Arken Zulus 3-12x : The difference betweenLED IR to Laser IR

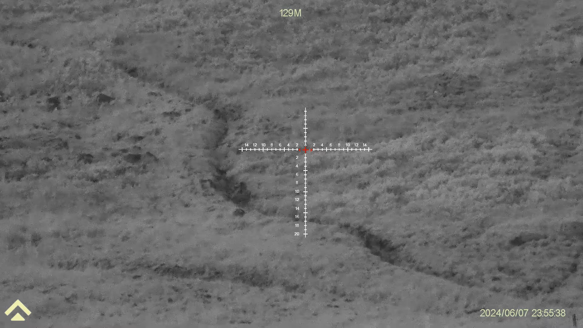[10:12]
Now, what I'm going to do is, I'm going to take the IR off the Fife, off of this one,
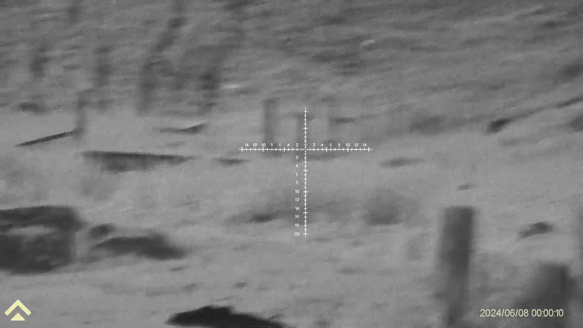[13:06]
which is great for proper close range shots. So there's 100 meters. Look at that. Field of view is actually fantastic. Do a bit of tracking on that. Right, let's turn the IR on and let's see.
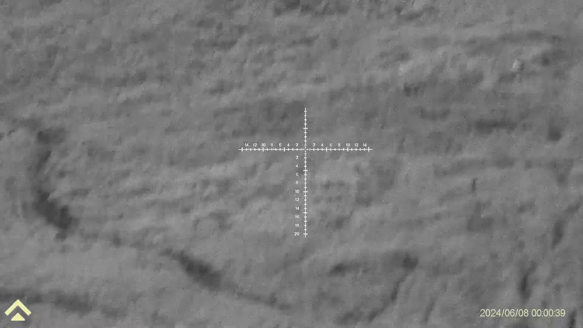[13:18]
Oh, first of all, I actually have to change something. Just give me a sec.
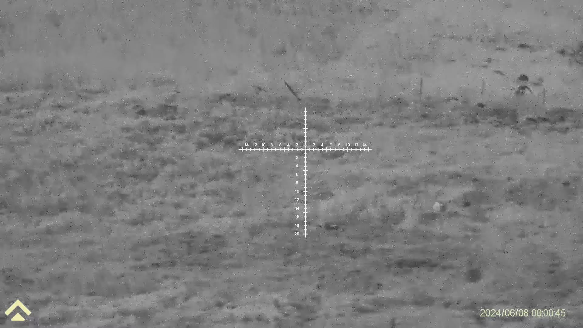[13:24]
So, see, the 3-12, what the 5-20 doesn't have, the 3-12 does have.
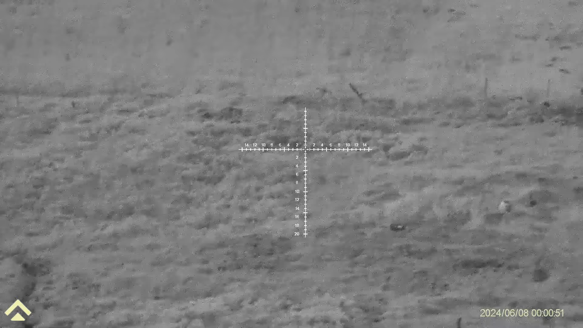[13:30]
The 3-12 has a setting where I can change from 850L IR to 850V IR. So let's turn this IR on.
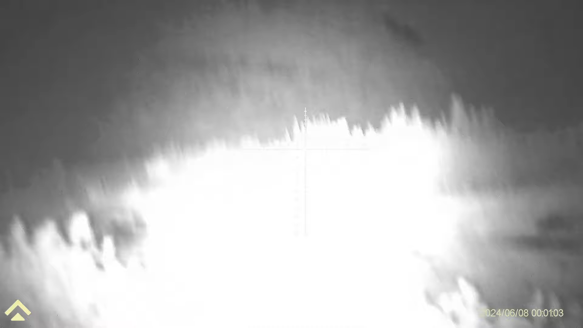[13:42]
So that says at your 200 meters.
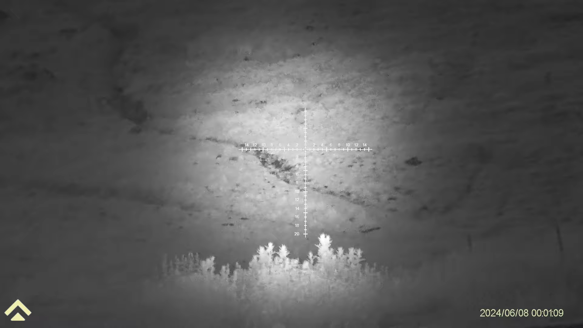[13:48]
Well, let's make it a fair comparison.
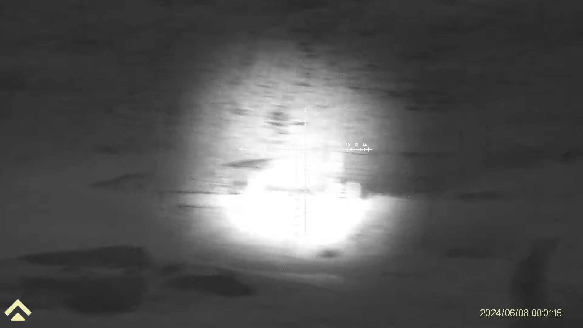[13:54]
Let's give it a wee bit of zoom. Oh wow, look at the zoom. So there's our 100 meters.
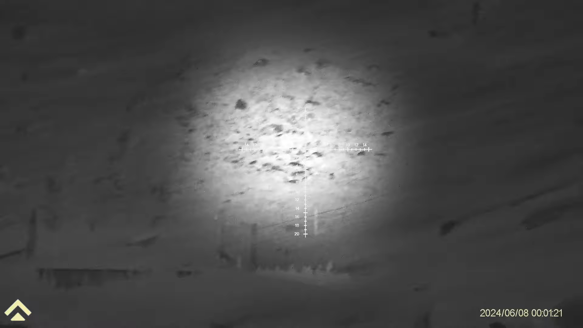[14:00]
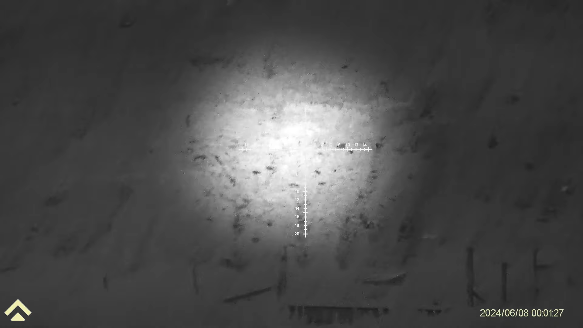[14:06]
And actually, let's make this a little bit thinner. We'll turn the
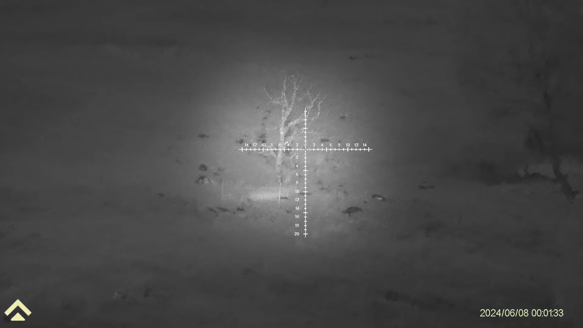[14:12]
we'll see how far we can go. This is in the lowest settings. That's with the laser.
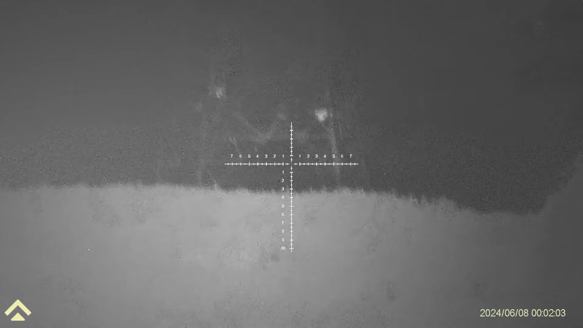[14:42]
Yes, in full power that really will kill the battery. But as you notice, bring it back.
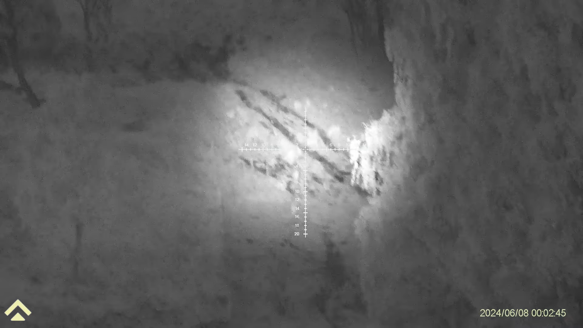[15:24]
I am seeing, look at the quality.
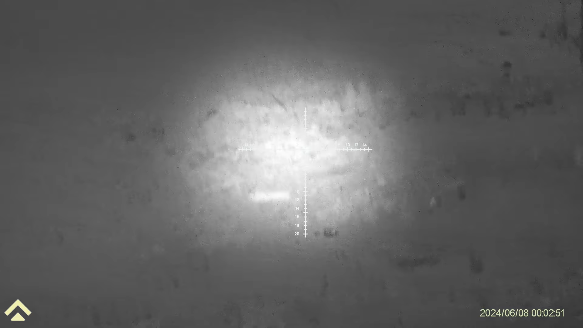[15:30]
Quality is far, far different. Far, far different. I want to drop that to there.
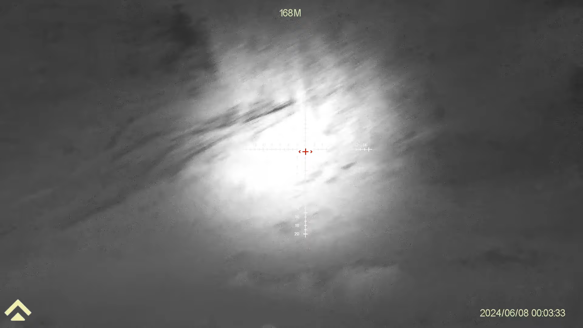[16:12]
In fact, many ways better than the 5 to 20,
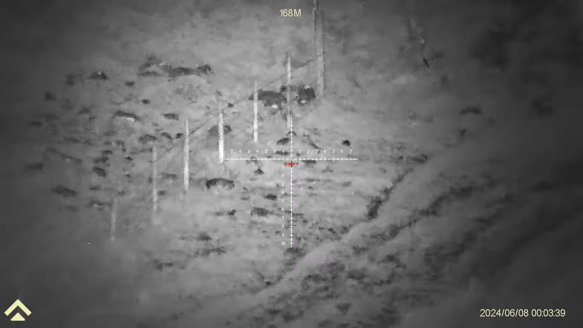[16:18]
providing it's got the right IR input.
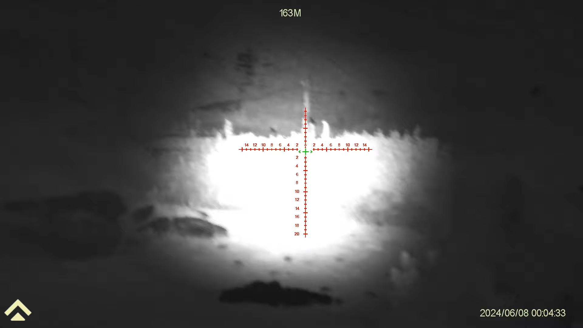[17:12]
Play back three times, back to 100 yards, 100 meters.
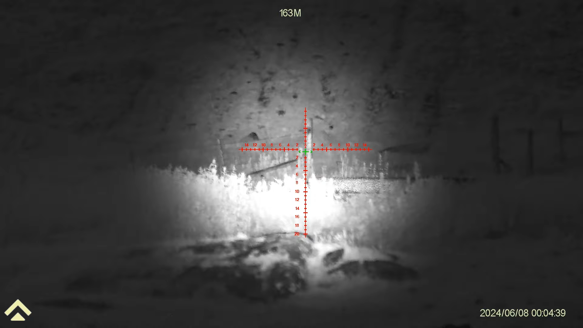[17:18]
There we go, that's a 100 meter post.
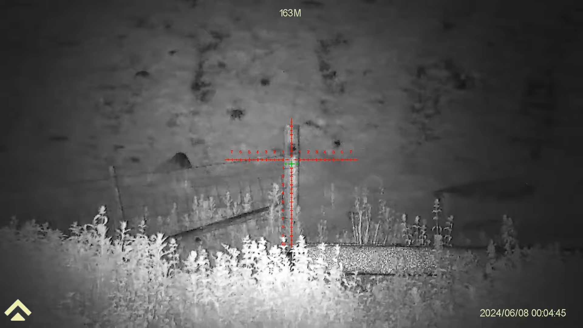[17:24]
And there is no doubt about the quality. How crazy.
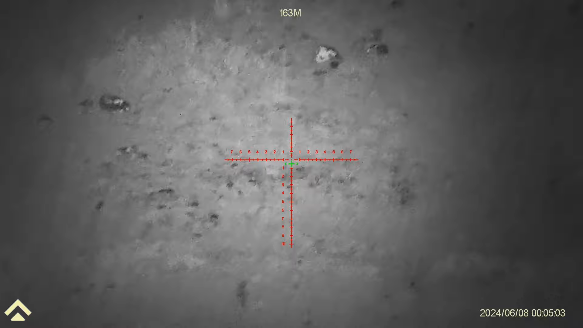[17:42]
It is amazing how much difference an IR makes. So here's the difference with the 5 to 20 at night. Have you noticed that the field of view, I've got no IR on at the moment.
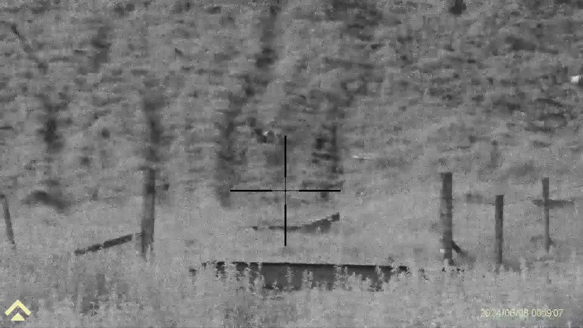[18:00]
The field of view is very much a lot tighter.
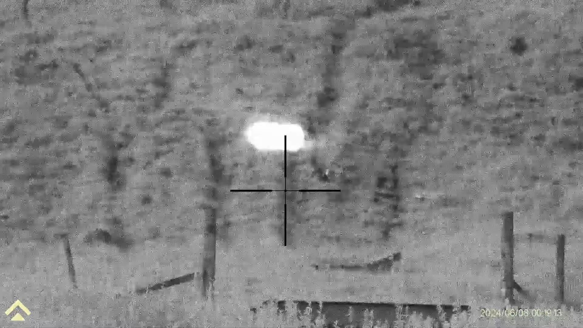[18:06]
Zoomed in, it is 5 times, is the lowest magnification.
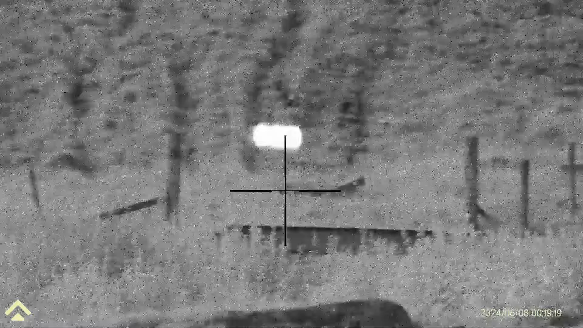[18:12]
If we hit the rangefinder, so we're sitting there, that was 142 yards, which was, yeah, to be honest, that's, but if we go to the post, 119 yards, which is around about 104 metres.
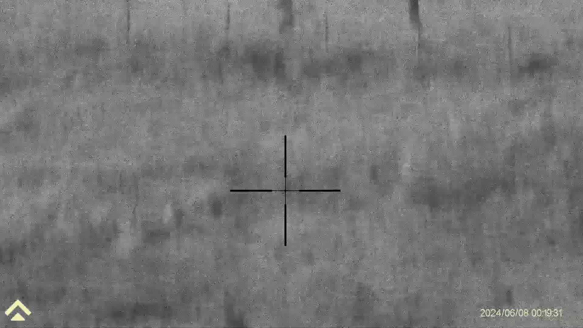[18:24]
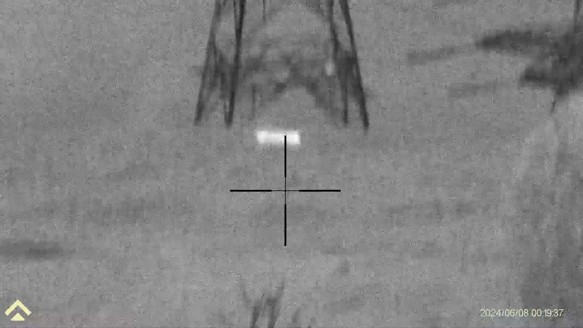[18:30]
And we work our way up, again,
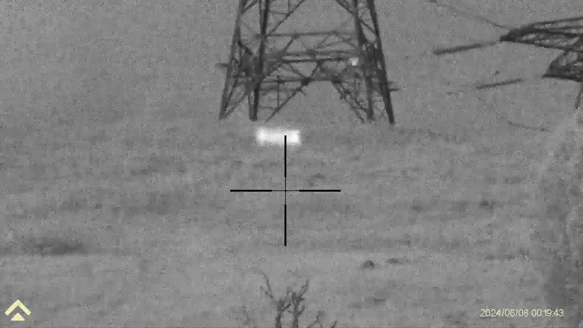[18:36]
there's our 451 yards, and there's the top of the hill.